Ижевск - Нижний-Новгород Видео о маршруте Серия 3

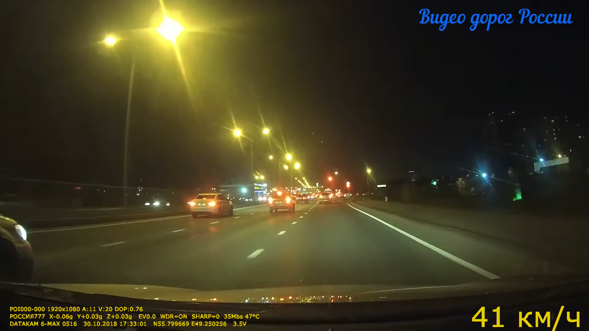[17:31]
Двигаемся по трассе Мамадышский тракт. Мамадышский тракт.
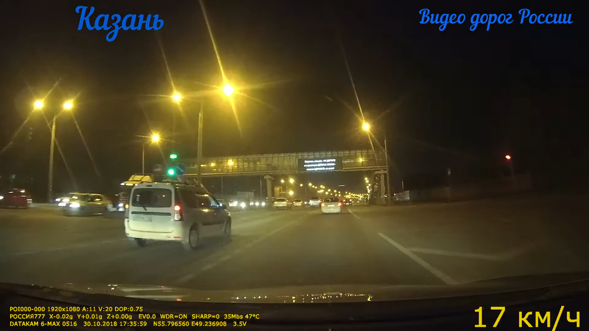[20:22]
Будет. Впереди мобильный пост ДПС «Контроль скорости». Ограничение 60.